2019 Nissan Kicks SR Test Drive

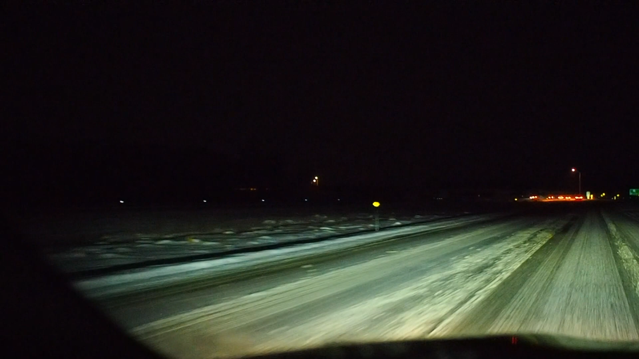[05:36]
The low beams provide lots of clear and clean white light where it's needed most,
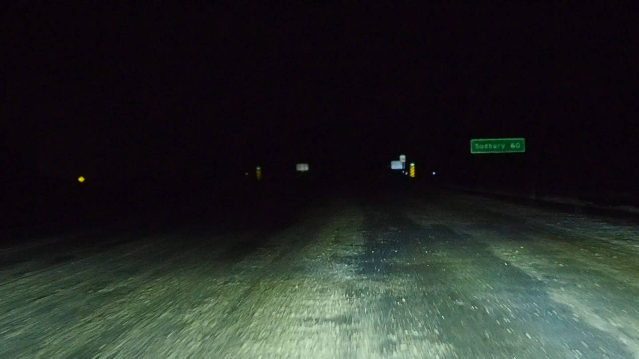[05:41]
even if the high beams are a little disappointing.